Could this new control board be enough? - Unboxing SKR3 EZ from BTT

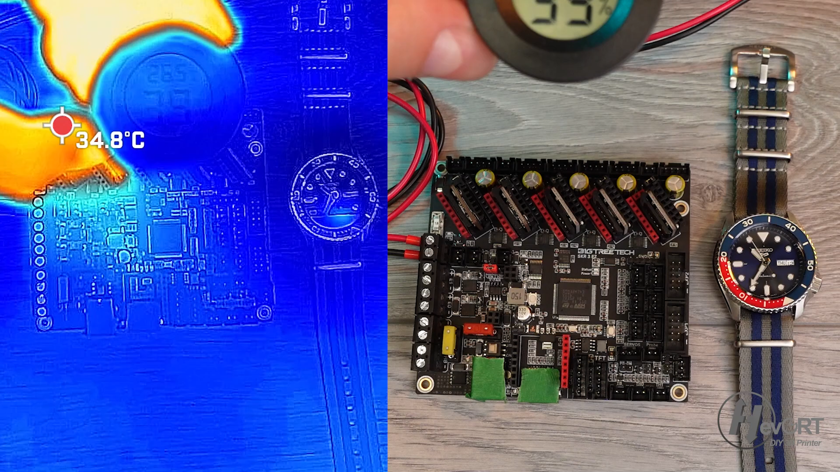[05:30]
On screen: spot 34.8°C
think they're doing a very good job at managing the heat of course there's no stepper driver connected to them yet but I think that this is a good start so overall